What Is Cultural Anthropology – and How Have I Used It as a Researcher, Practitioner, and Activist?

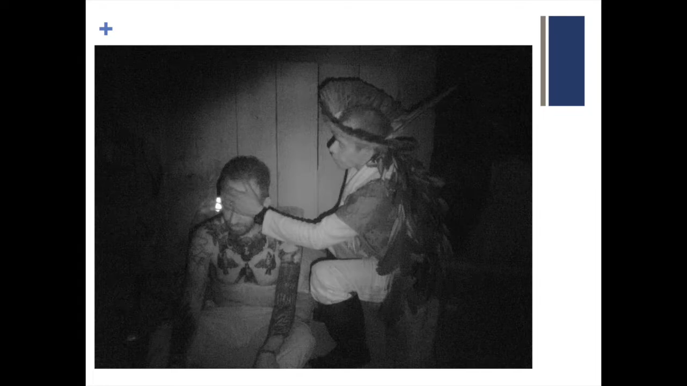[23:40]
Video is very important to my current project because much of it occurs at night in total darkness. So I have night vision on this video, set it up on a tripod, let it run, and then I can really see what's happening in real time and go back to these videos after the fact.